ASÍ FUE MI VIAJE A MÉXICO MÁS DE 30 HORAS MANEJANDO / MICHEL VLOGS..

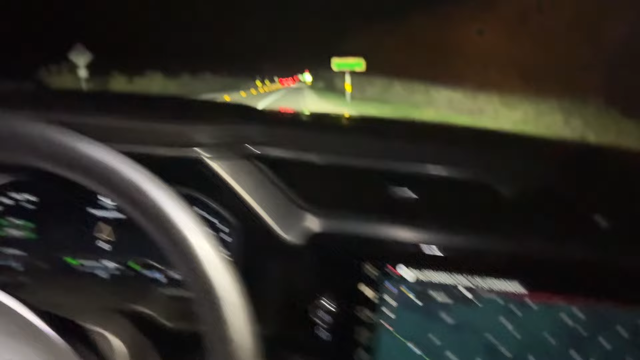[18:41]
Así que vámonos, gente. Ya estamos aquí en Eagle Pass.
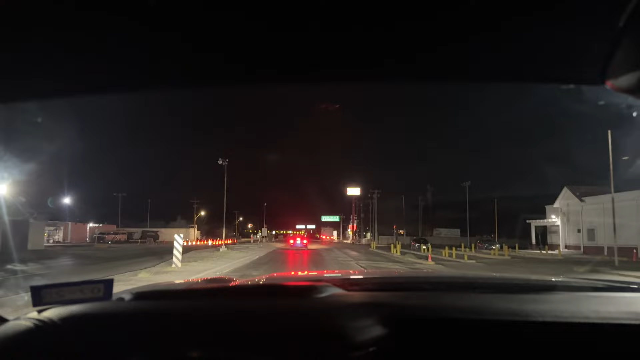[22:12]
Aquí está un retén de soldados. Pero paran de allá para acá. Así que nosotros nos van a parar más hasta Matehuala, primeramente Dios. Pero bueno, vamos. Miren, ya llegamos a la primera caseta de cobro. De aquí de ¿qué, Piedras Negras o qué será? Sí, yo creo que sí. Bienvenido. Pero bueno, es la primera caseta. Y ya de aquí para allá a estar pari pari, ahora sí. Mira, ya pueden pagar con tarjeta.
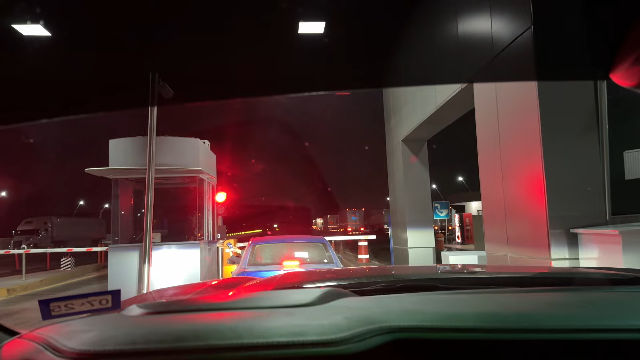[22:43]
Vaya. Oye, oye. Ahora sí, vámonos. Este tramo es el tramo más feo que hay, la verdad. Lo que es este.
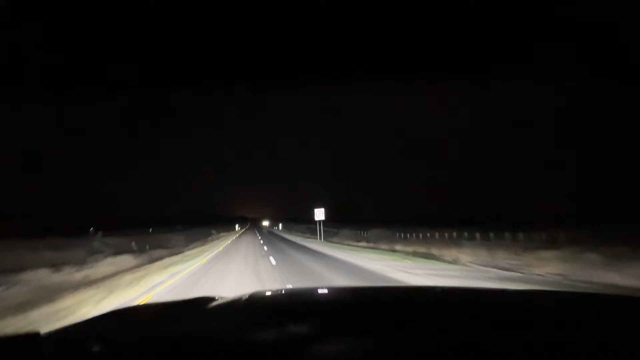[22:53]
Aquí de Piedras Negras a... ¿a qué? A, ¿cómo se llama ahí? ¿Cómo se llama donde vamos a ir? Vamos a ir a... no me acuerdo cómo se llama. Monclova. A Monclova. Me tuve que salir para meterme al mapa para poder checar.
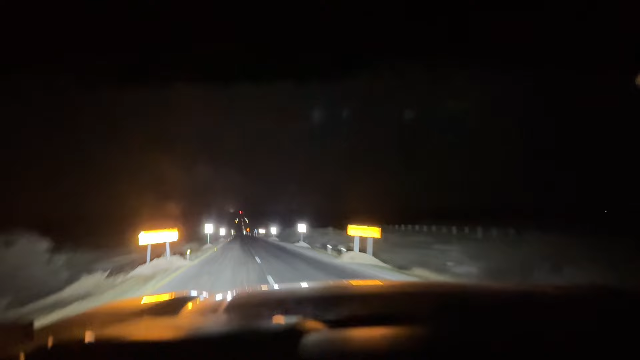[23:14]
Pero mira, ya están arreglando la carretera. Es lo bueno. Ya la están arreglando siquiera. Pero bueno. Vámonos, raza. No les voy a grabar mucho porque se ve muy fea calidad. Así que ahorita les sigo grabando yo. Miren, gente, pues ya es las 2:37.
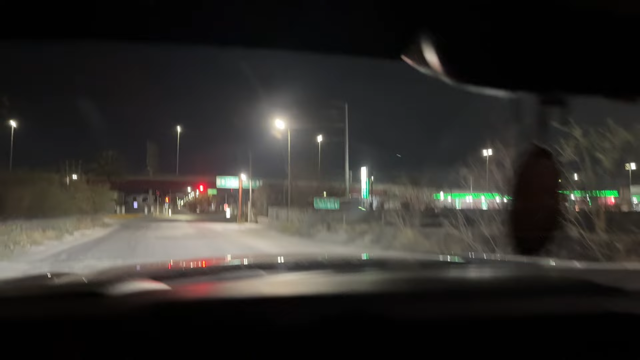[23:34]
Ya estamos en Monclova. Ahorré gas, me ahorré como un tanque, como un tanque, como un cuarto de gas. Nunca me había gastado así de gas tan poquito. Siempre llego aquí vacío, sin nada. Yo ahora traigo un cuarto. Pero bueno, vamos a cargar aquí porque ya vamos rumbo para Matehuala.
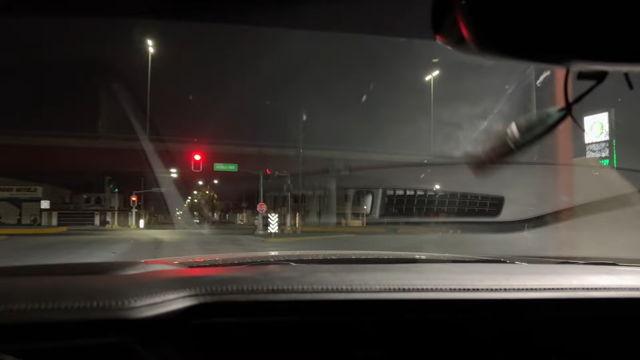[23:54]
Esta gasolinera sí echan bien gas aquí.